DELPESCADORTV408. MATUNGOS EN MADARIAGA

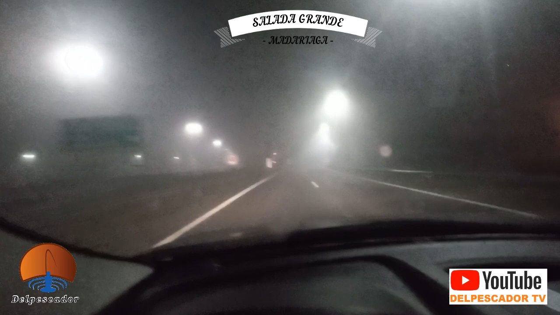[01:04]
Estamos tomando casi la ruta 2, la autopista Buenos Aires-La Plata y ruta 2.